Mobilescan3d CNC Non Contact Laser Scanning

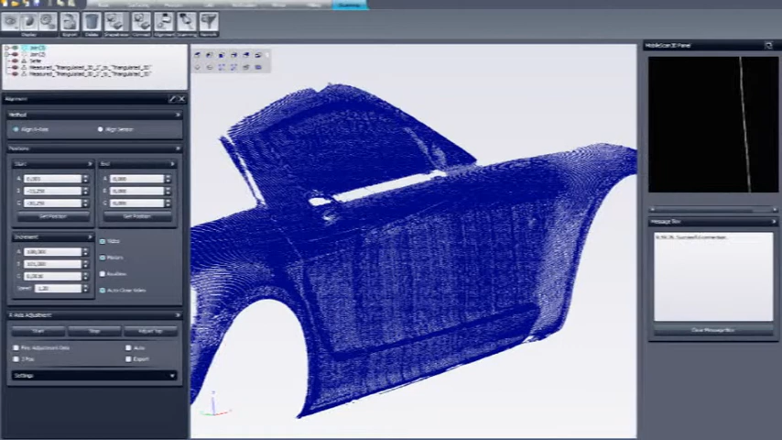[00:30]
Mobile Scan 3D is truly mobile and provides highly accurate data sets when used on a wide variety of components.
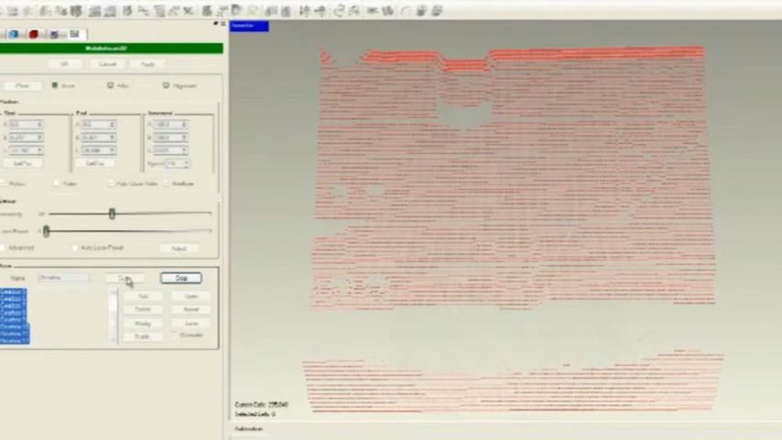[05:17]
IGES, STEP or ASCII file formats. Mobile Scan 3D can be supplied with the Wenzel PointMaster software or can be used with GeoMagic or one of the other commercially available point cloud softwares.